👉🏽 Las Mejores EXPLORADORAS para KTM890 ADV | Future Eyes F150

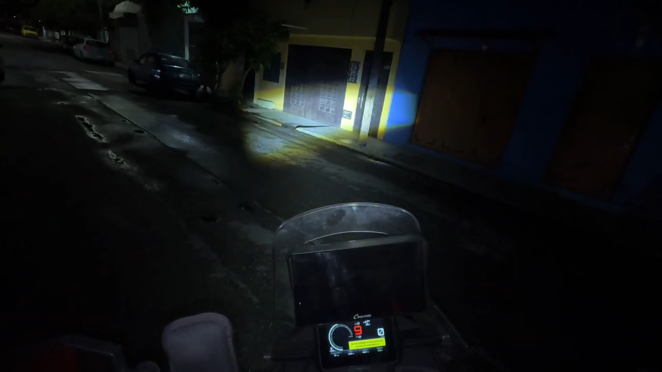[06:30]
Y, aparte, puedes poner las dos al mismo tiempo. Miren. Así es como se vería. Y también tiene la función de estrobos. Miren. Este es el estrobo con las dos luces al mismo tiempo. Y el estrobo con una luz de cada lado. Así que, bandera, díganme cómo se ve.
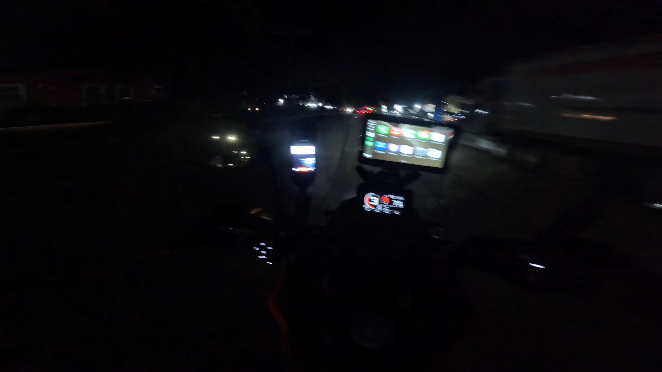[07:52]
Y realmente, para la noche, es bastante peligroso que no te vean.
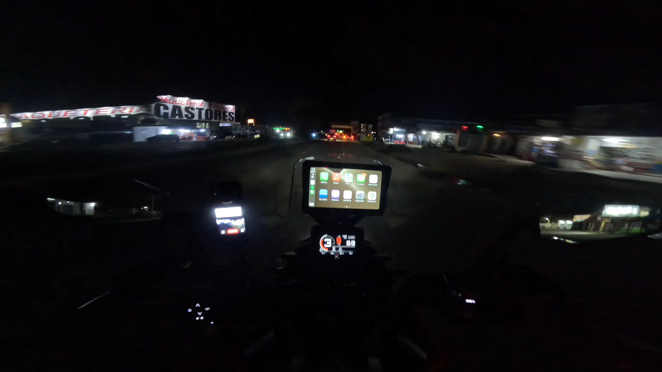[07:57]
Así que, vamos a poner las amarillas. Que serían las bajas. Así es como va.
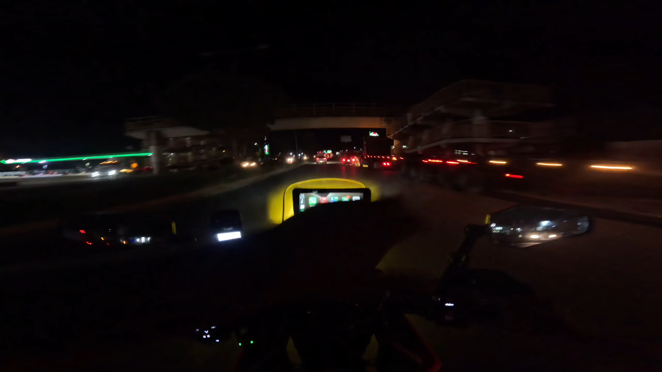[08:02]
Como ustedes pueden ver, la línea no lastima a los conductores que vengan hacia enfrente.
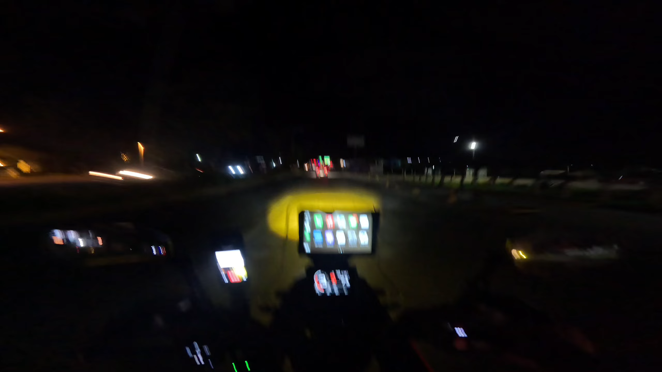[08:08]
Ni a los de atrás. Si yo prendo las altas.
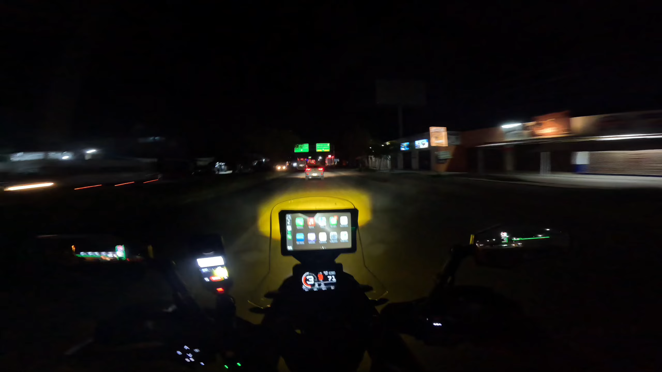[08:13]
Ahí sí, por ejemplo, le voy a echar las luces a esta camioneta blanca. Y va a decir, ¿por qué me estás echando las luces? Así que la voy a rebasar. Miren, eh. Chequense esto. Ah, ¿vieron? Las puse un poco ahí, nada más para que me vean. Pero, realmente, alumbran muy, muy arriba.
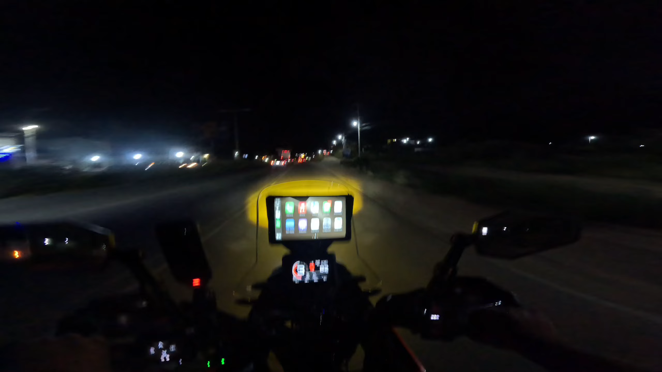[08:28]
Algo que quiero comentar. Y es que, cuando tú prendes las luces, las exploradoras, el botón también tiene una iluminación. Lo que significa que están prendidas las exploradoras. Esto ayuda para que te des cuenta que sí van prendidas. Y ahorita les voy a explicar el modo de strobo. Que también aquí hace un parpadeo. Y ya, nada más en eso. Pero, bueno. Como pudieron ver brevemente, como que lanzar las luces altas sí son muy altas.